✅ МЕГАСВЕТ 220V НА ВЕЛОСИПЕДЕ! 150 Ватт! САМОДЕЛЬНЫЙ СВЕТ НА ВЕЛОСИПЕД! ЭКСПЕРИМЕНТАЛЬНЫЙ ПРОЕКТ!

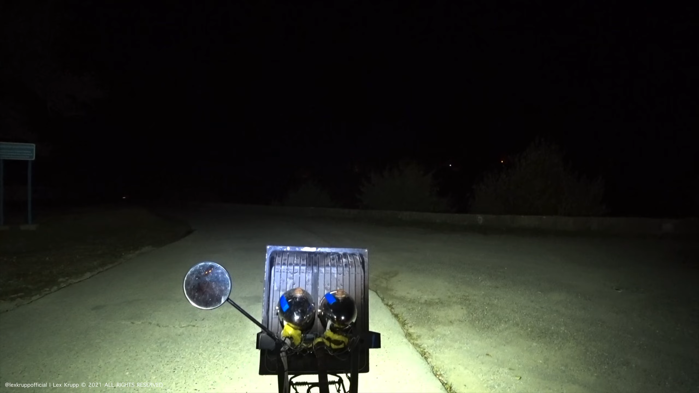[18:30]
Отлично. Свет я включил, погнали. Поехали. В принципе, очень кинематографично, все видно.
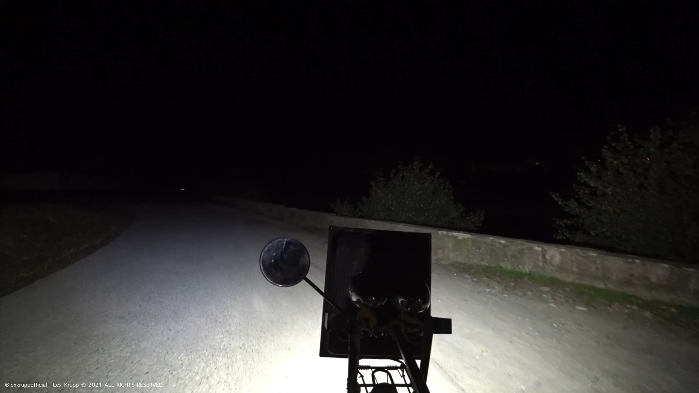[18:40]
Я бы сказал, даже весьма все видно хорошо. Так.
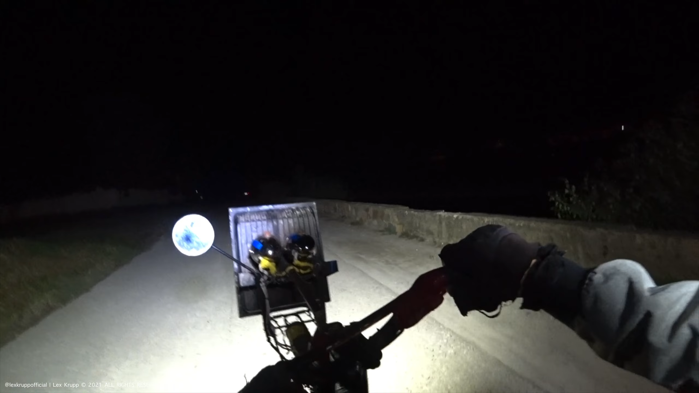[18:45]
Ну, нормально. По крайней мере, никаких критичных недосветов нету.
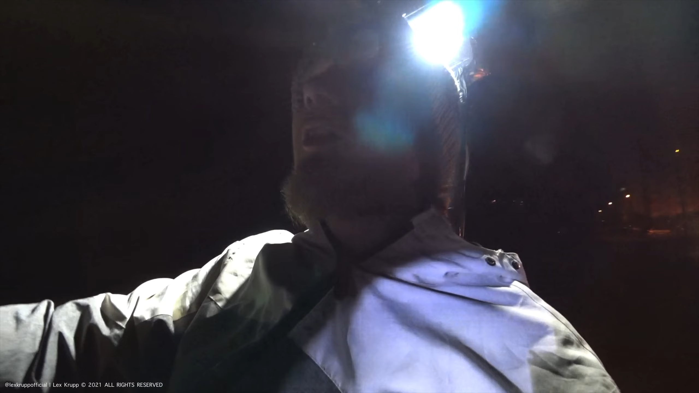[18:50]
Есть нормальная такая штука. Так что ок. Все классно.
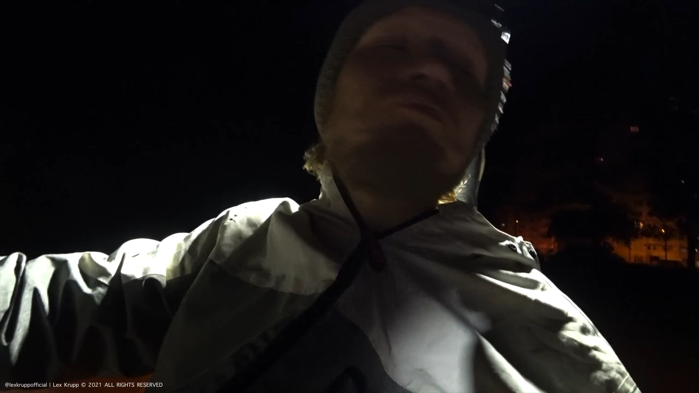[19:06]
Вот, в общем, нормальный такой вид тут хороший.
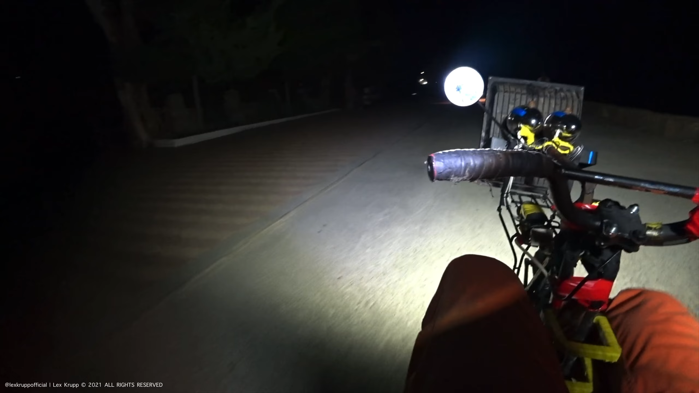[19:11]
Весь асфальт видно, все видно. Все отлично.
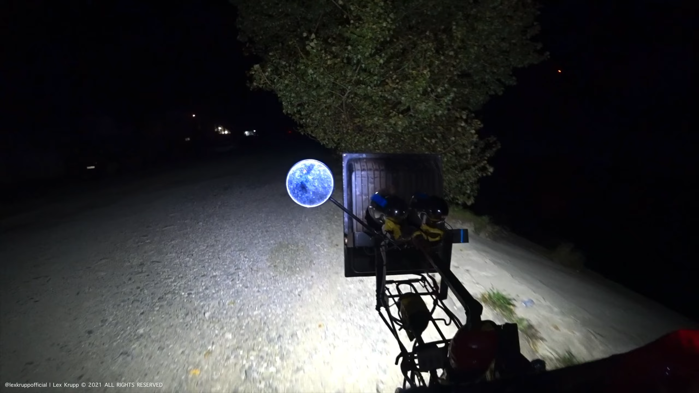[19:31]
Да, я бы сказал, что все весьма хорошо видно. Отлично. Просто едем по пустоши.
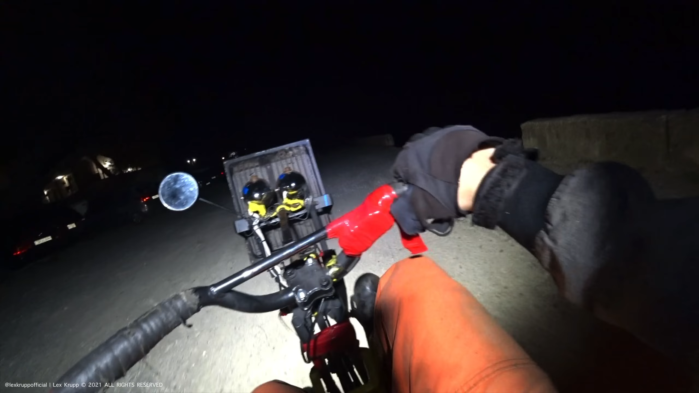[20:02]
нормально все. Комфортно, я бы сказал, с таким светом ездить весьма-весьма комфортно. Приятно. Да. Так вот и едем. Интересно. Засветка тут отличная. Блин.
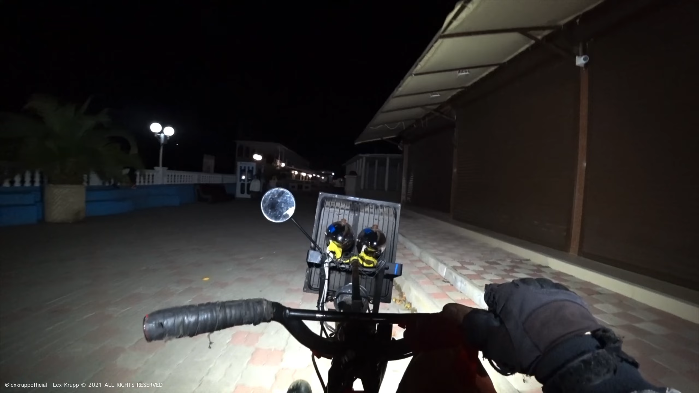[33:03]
Как засвечивается улица с этой поездки, то есть, ну... Как вообще происходит засвет?
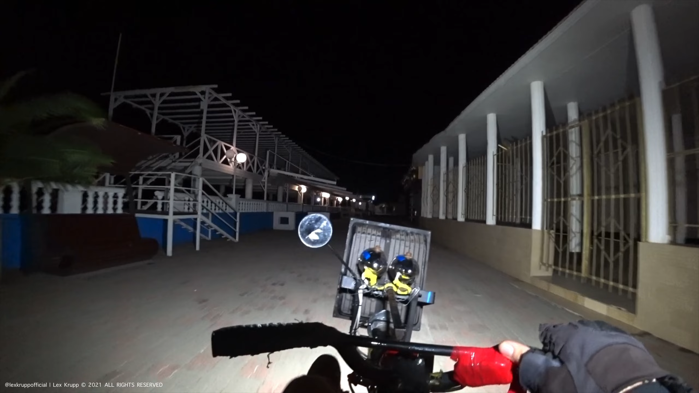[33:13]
Вот, то есть едем мы очень комфортно. Видите, все очень синематографично высветлено. Вот так вот прям классно. Едем мы сейчас на восточные пляжи.
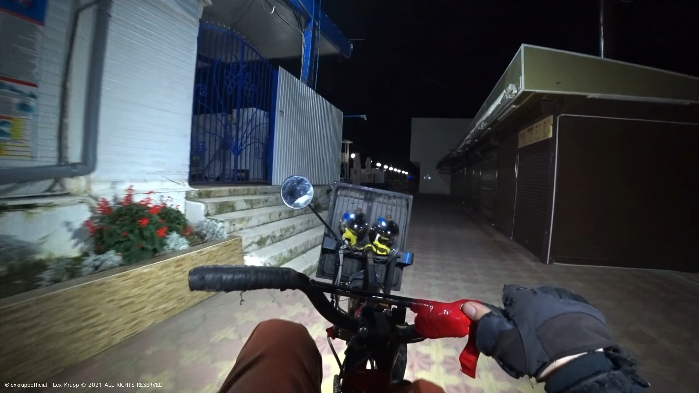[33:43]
Я проверяю засвет от оборудования просто в достаточно терпимых условиях. Хороший вечер выдался, ну, прохладный, но сухой. Это самое главное, без дурацкого дождя.
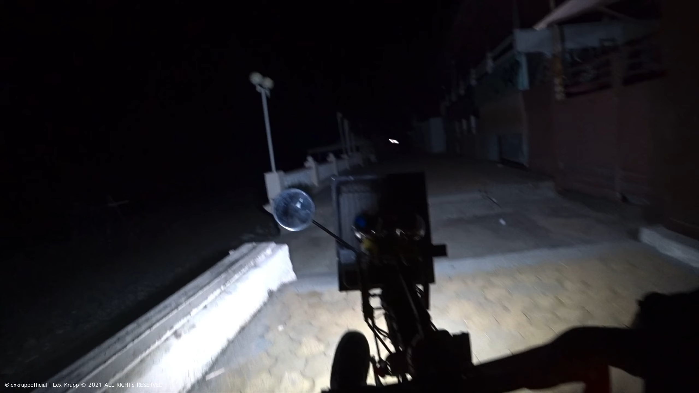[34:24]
Мы можем видеть, как засвечивается пляж практически до моря.